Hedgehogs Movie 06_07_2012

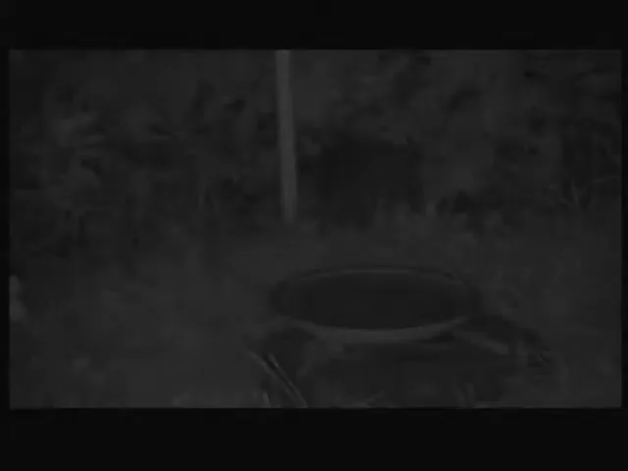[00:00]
Here's some footage which I shot using my Panasonic NV-DS28 digital camcorder.
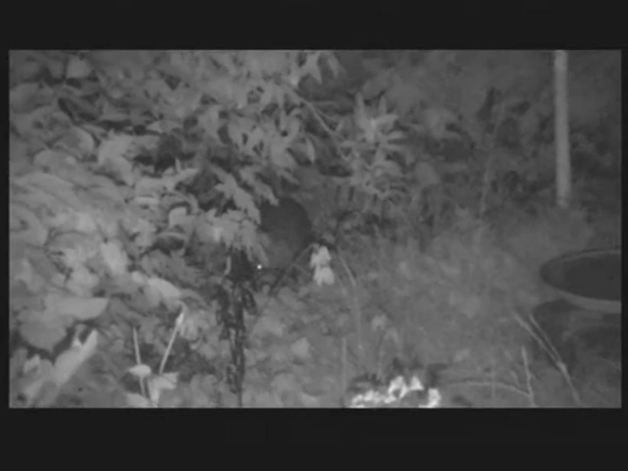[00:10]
And it's a camcorder that has got a zero luxe mode, so you can do nighttime shooting, which obviously explains why it's in black and white. And here is our Hedgehog having a mooch about, having a scratch.
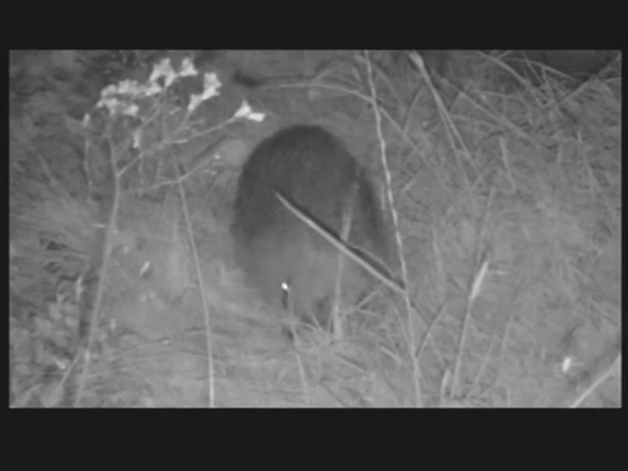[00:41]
And unlike my trial cam footage, which you'll see elsewhere on this channel, this camera obviously produces continuous footage without the brakes. And also I can zoom in and out and change angle and stuff like that. Also of course this camera captures sound, and I've left that up on this recording.
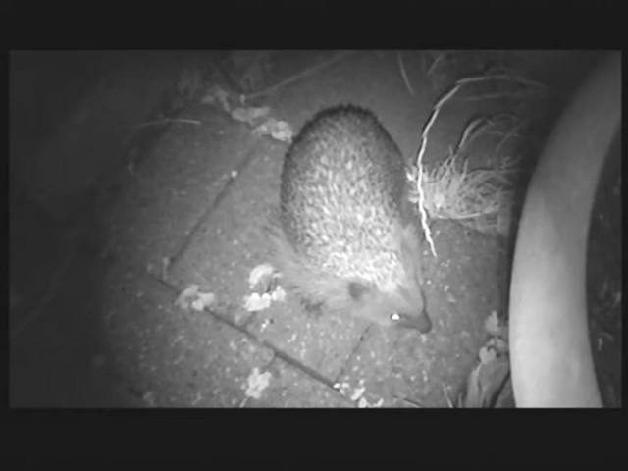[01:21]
And I daren't move. But then I heard a rustling in the bushes where this Hedgehog had just come from.
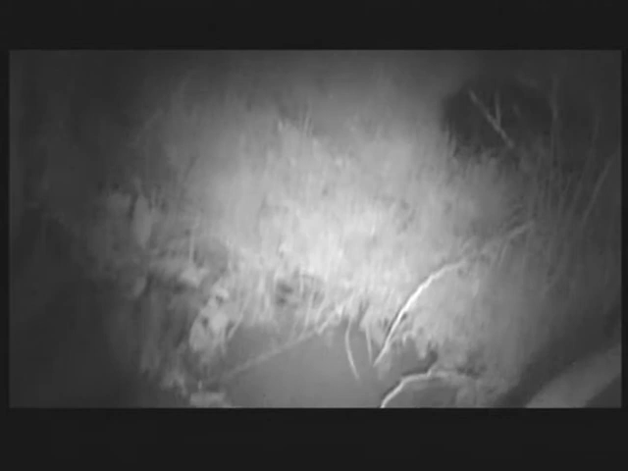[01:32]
So I panned up and zoomed in. And if you look carefully, you just see the backside of another Hedgehog disappearing and the foliage moving.
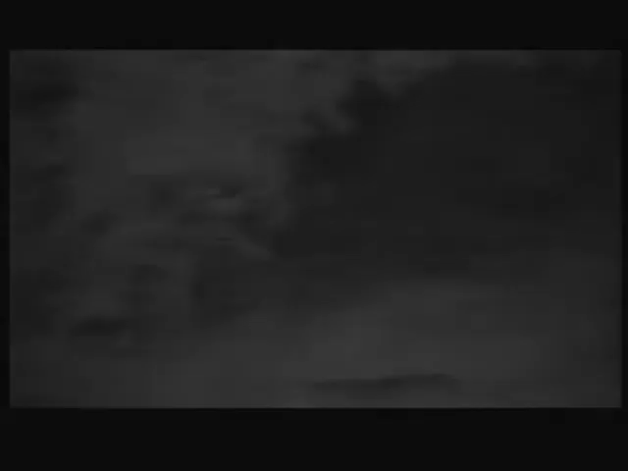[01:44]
Now I've muted the sound on this next bit, but this was just a few moments later.
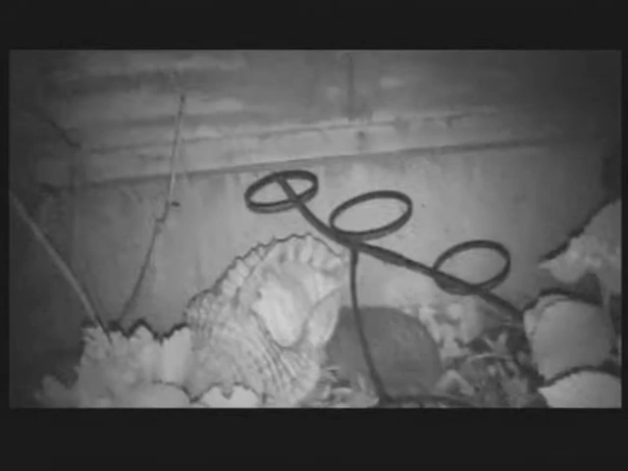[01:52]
And that's the Hedgehog that came very close to me on the earlier part of this video. He's facing the wall there, because he's got a bit spooked by this time.